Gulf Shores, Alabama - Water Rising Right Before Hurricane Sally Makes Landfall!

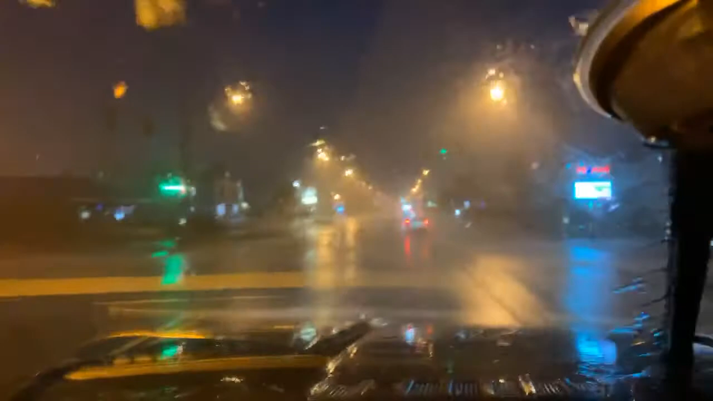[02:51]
This is going to be a really, really... lots of water in this rainstorm, in this hurricane. Heidi, Rick, Margaret, what's going on?
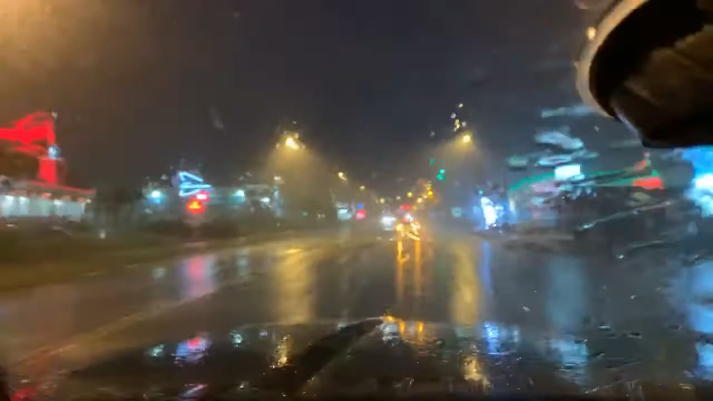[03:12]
All right, we're taking a right up here. Power's already out.
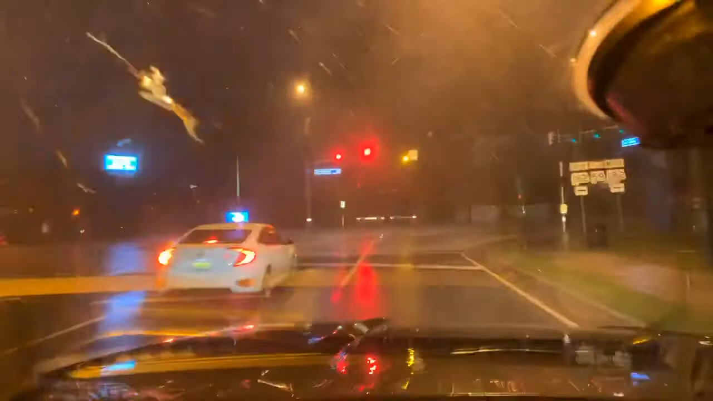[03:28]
Up ahead. Oh, never mind. I think they already had their power out a little while ago.
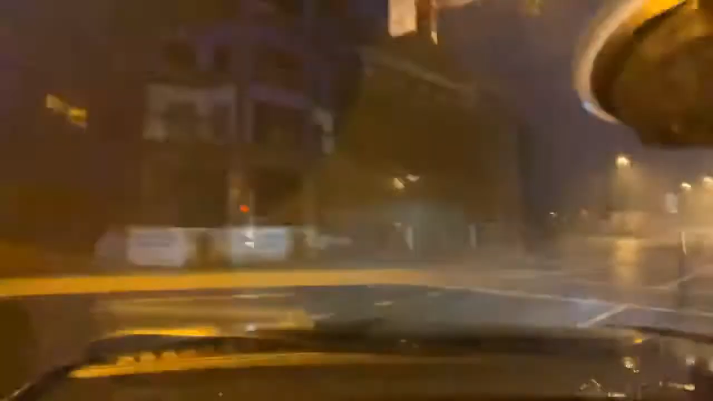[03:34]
All right, I'm gonna turn. I've got to leave both of them on. Right now, we're on a, what's this road, Alex? Is it 182? Yeah, we're on Gulf Shores Boulevard or Drive or whatever you would want to call it. We're right here on the beach.
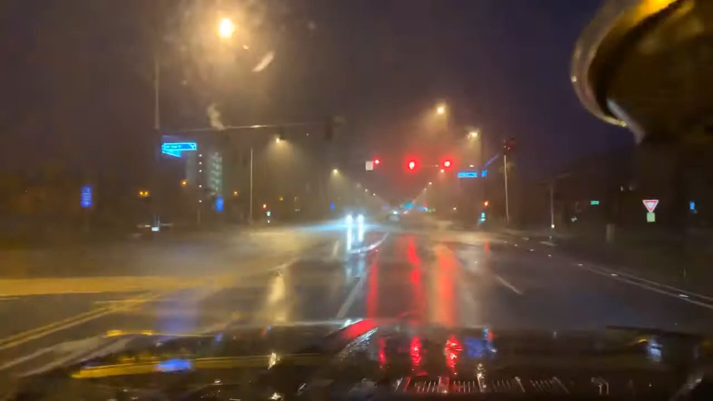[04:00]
Right to the left of you is the Gulf of Mexico. I'll go ahead and zoom out.
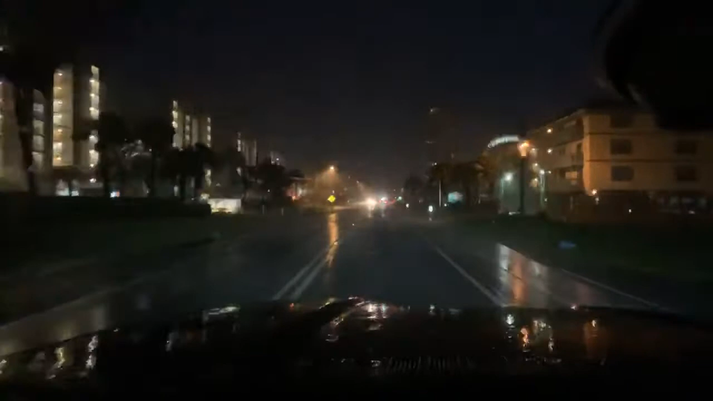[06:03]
Power flashes. Y'all see these power flashes up here on the right? See them? There they are. Power flashes. Oh, there goes the electricity. Dang, right in front of us. There it goes.
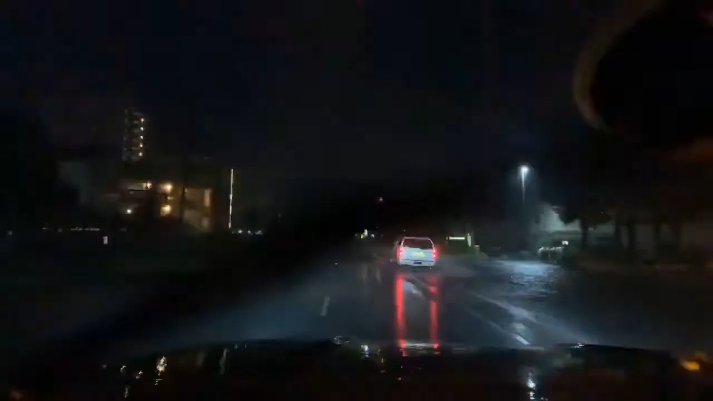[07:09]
Yeah. Right on the shoulder. Yeah, it's piling into here pretty good.
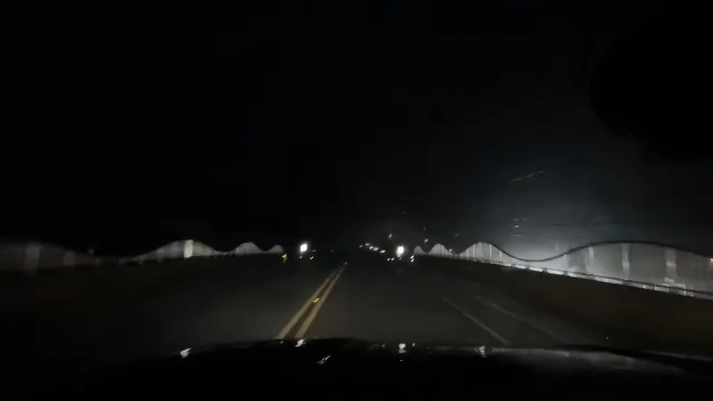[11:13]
It's a heavy duty truck right there, for sure. Okay. They're coming from the other way then.
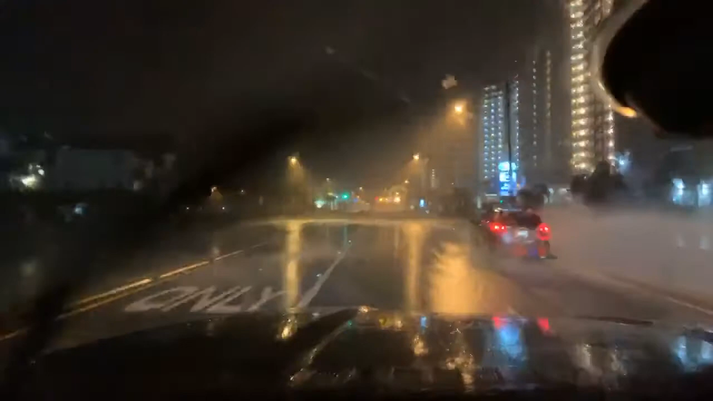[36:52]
Wherever the communities need boats put in the water, start helping, get them out, that's where we'll help. That's where we'll be. Lots of water. Right here. Oh, yeah. Alex, get ready. This car behind is about to flood out. Their lights are flickering.